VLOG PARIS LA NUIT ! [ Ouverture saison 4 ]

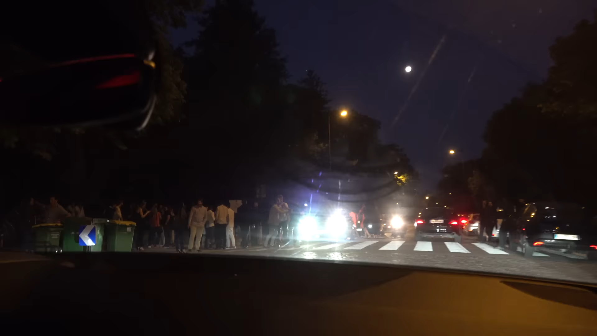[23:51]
Ah là là, regarde, regarde. Ah, l'embrouille, la reine. Là, ta gauche là.